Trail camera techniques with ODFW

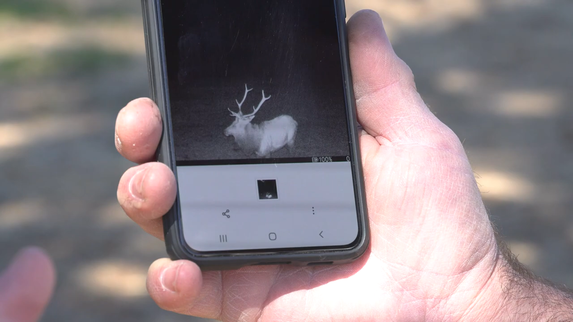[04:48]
So this is a low infrared camera, which means at night they're going to be black and white photos,
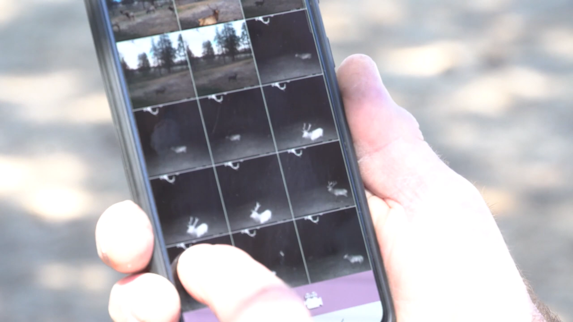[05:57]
I think I did download a whole bunch, but there's, there's a picture of several elk in the feed site.